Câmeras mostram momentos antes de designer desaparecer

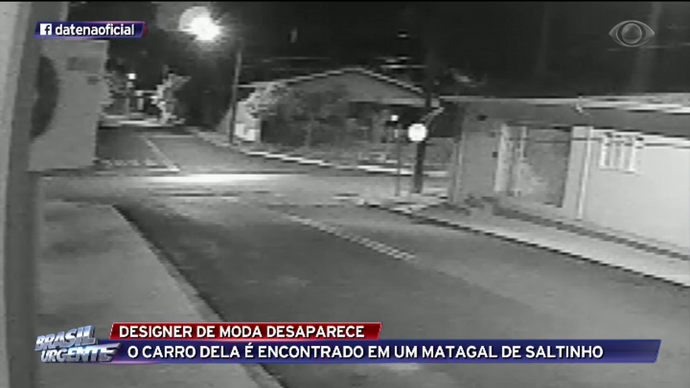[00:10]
No ponto onde fica a casa, dá para ver pelo farol que um carro para. Instantes depois, outro veículo se aproxima no sentido contrário. Repare que enquanto isso, uma movimentação de pessoas acontece diante do carro estacionado ao final do vídeo. De repente, os dois carros deixam o local. A polícia investiga se essa imagem pode ter relação com o sumiço da moça de 31 anos. Muito difícil. Eu não sei como eu estaria se fosse uma coisa assim.